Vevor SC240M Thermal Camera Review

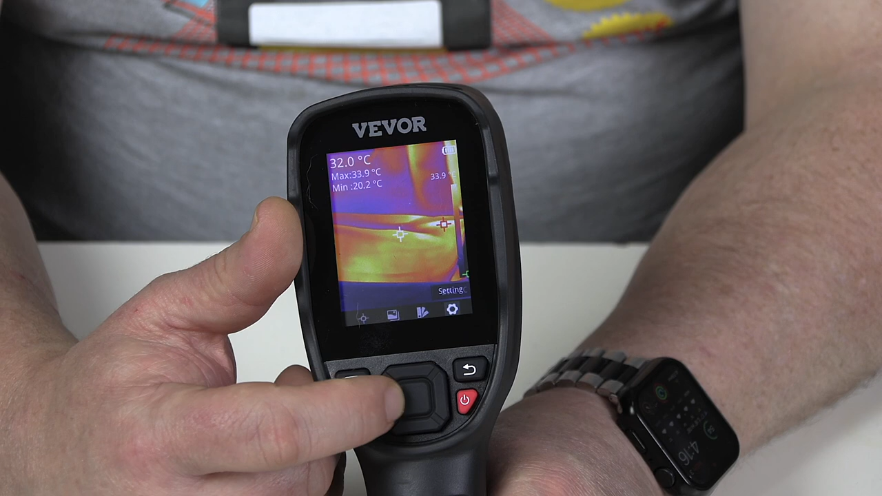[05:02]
On screen: spot 32.0°C, max 33.9°C, min 20.2°C
And this has a center button and then up, down, left and right. And if we press the center button, that brings up the menu. And then you can left and right to choose different menu options. And then if you want to select one, you press the center button to select it. And then obviously, if you want to leave, just press the return button.
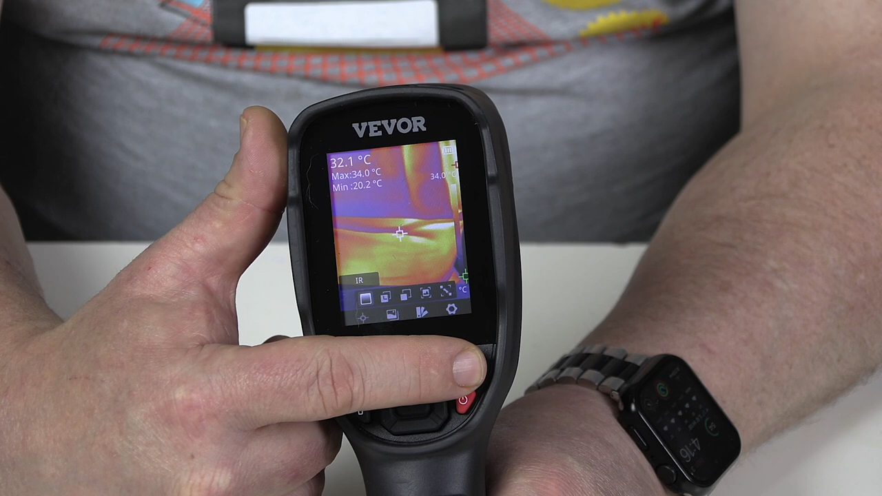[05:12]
On screen: spot 32.1°C, max 34.0°C, min 20.2°C
So, very, very intuitive controls there. Now, by default, when you switch this on, you'll end up with this little center point here.
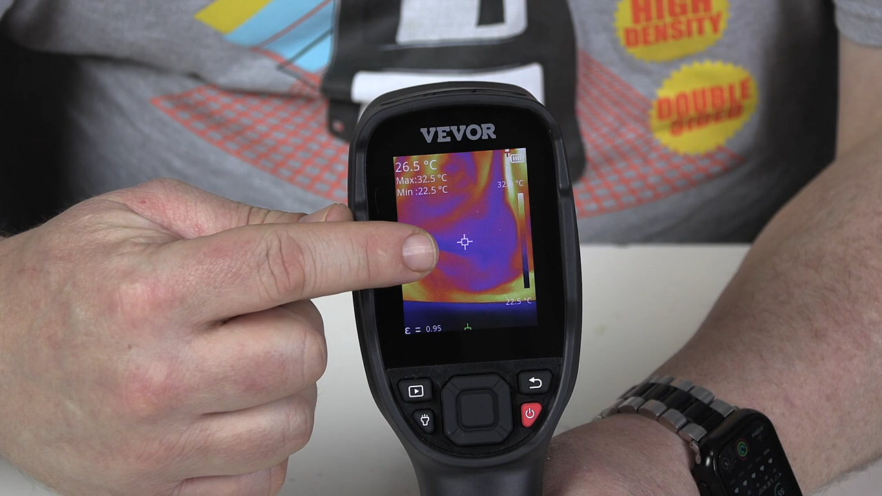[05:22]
On screen: spot 26.5°C, max 32.5°C, min 22.5°C, scale bottom 22.5°C
And that is showing you up in the top corner there, what the temperature is at that center point. But then you will also have a little green dot dancing around the place, a little red dot dancing around the place.
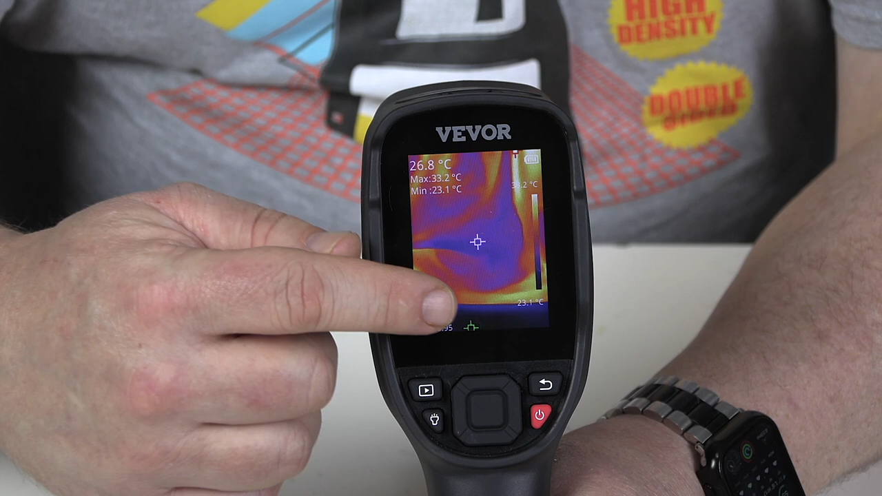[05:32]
On screen: spot 26.8°C, max 33.2°C, min 23.1°C, scale bottom 23.1°C
And they are showing you the minimum and maximum temperatures in the area that you are currently scanning. Should you actually want to get rid of those, you can do that by going into the menu and selecting measurements. And then you can go across here to close. And when we do that, they will then disappear. You still have this little scale at the side, showing you what the temperatures are, showing you the different color scheme and what the temperatures are for the color scheme.
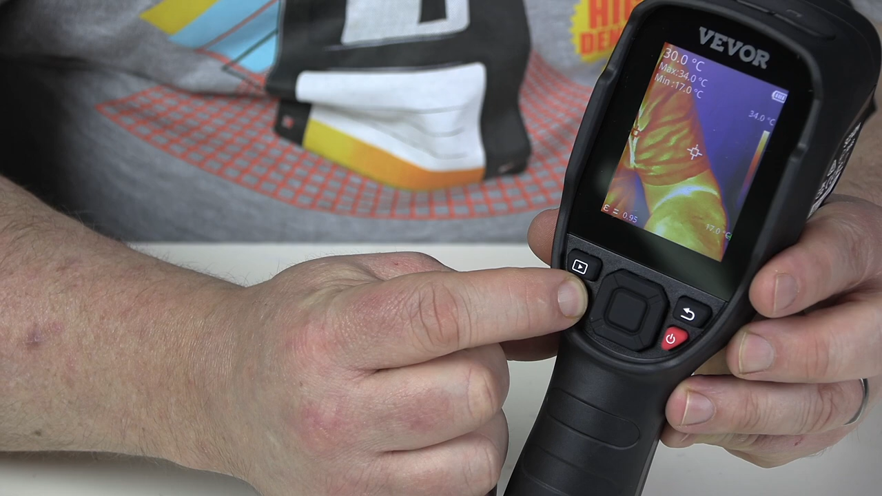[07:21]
On screen: spot 30.0°C, max 34.0°C, min 17.0°C, scale top 34.0°C, scale bottom 17.0°C
There is here a little flashlight or torch, as we call it here. If you press and hold that down, you'll get these little LEDs coming on the front there.
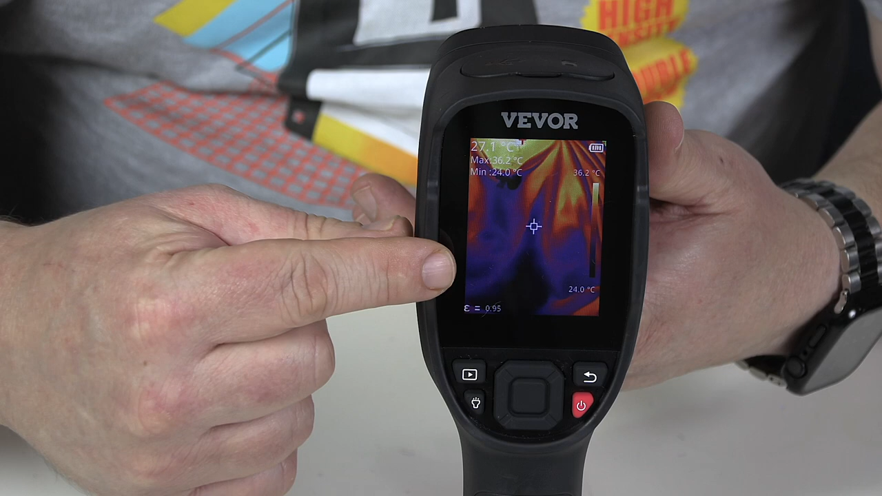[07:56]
On screen: spot 27.1°C, max 36.2°C, min 24.0°C, scale top 36.2°C, scale bottom 24.0°C
If I wanted to overlay them, I can do that from the menu here.
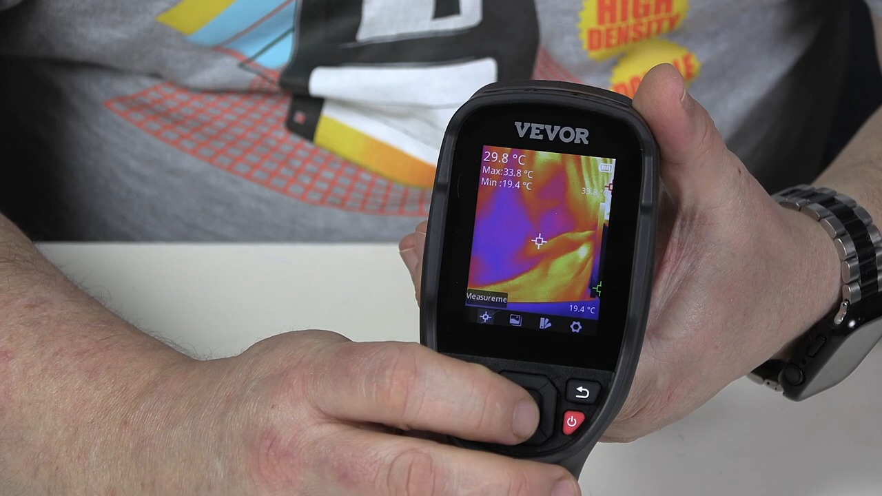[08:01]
On screen: spot 29.8°C, max 33.8°C, min 19.4°C
And we go across to the second one, the second menu option, which is view mode.
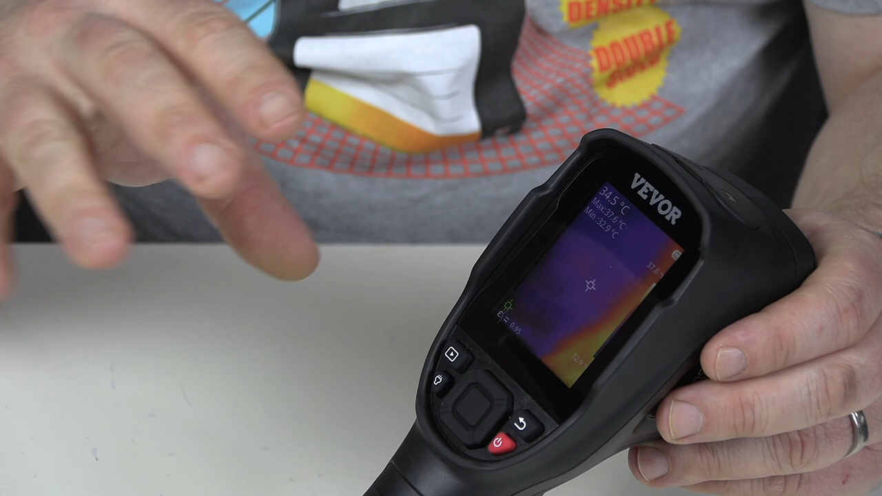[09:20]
Now, while that might seem very convenient, there are some inconveniences with it as well. Firstly, I find the connection between the camera and the phone a little bit flaky at times. The other is that it has its own battery, doesn't draw power from the phone. And so the battery just runs out constantly. With something like this, which has its own battery source, this will run for ages. And I will do some tests later on to see just how long we get out of a full charge. But you can run this for ages.
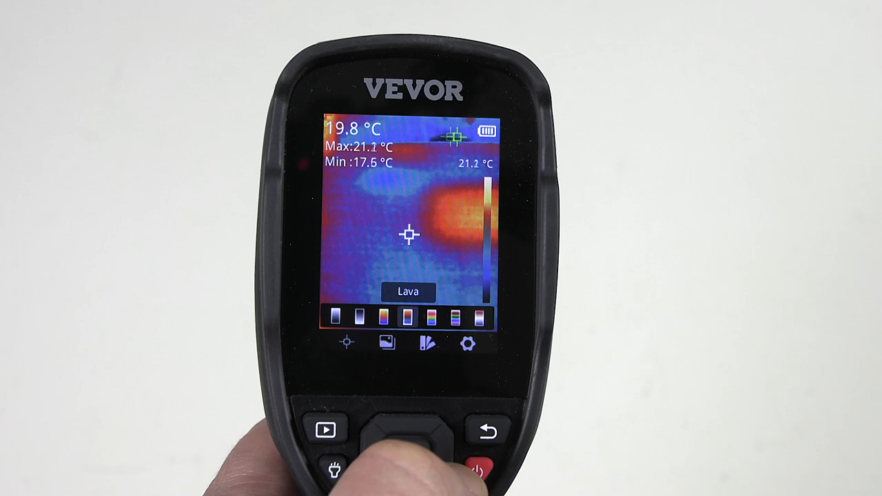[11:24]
On screen: spot 19.8°C, max 21.1°C, min 17.5°C, scale top 21.2°C
So we've already covered measurement, we have already covered view mode, we have palette and that's where you get to choose which color scheme you want for your infrared image. I like to just go with the standard iron,
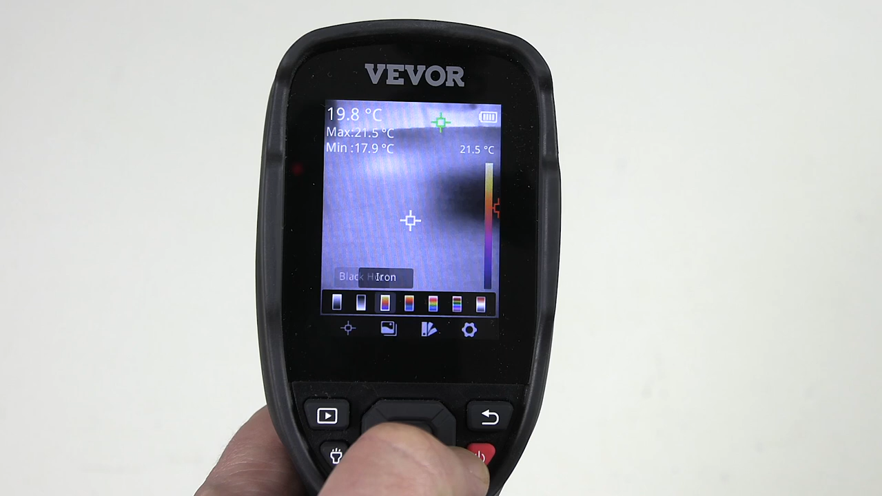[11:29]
On screen: spot 19.8°C, max 21.5°C, min 17.9°C, scale top 21.5°C
reminds me of the predator movie.
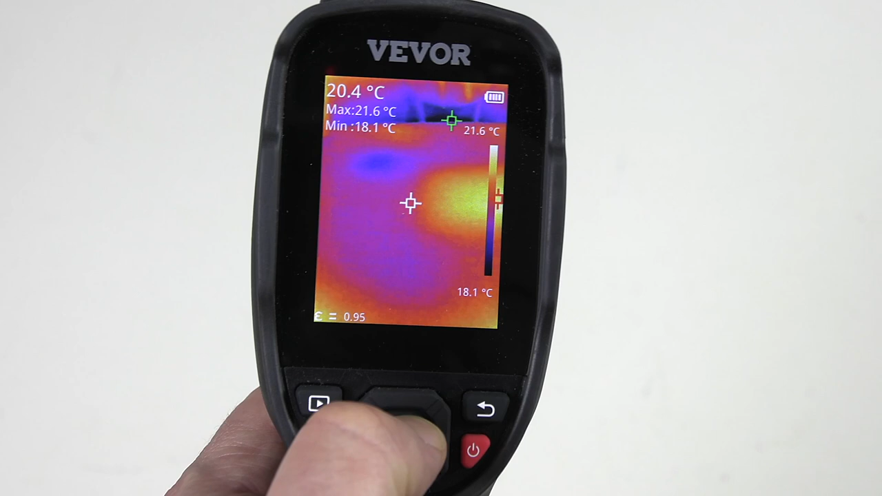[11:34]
On screen: spot 20.4°C, max 21.6°C, min 18.1°C, scale top 21.6°C, scale bottom 18.1°C
We have also system settings and here there are a whole bunch of settings where you can configure your device.